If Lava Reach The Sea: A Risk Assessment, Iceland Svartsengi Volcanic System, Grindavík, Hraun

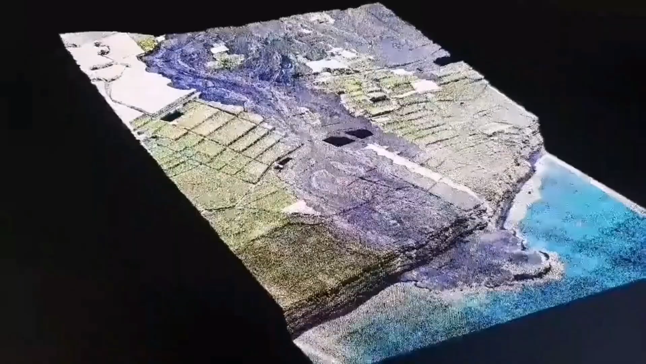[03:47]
This is a 3d model we have created and it shows the lava flow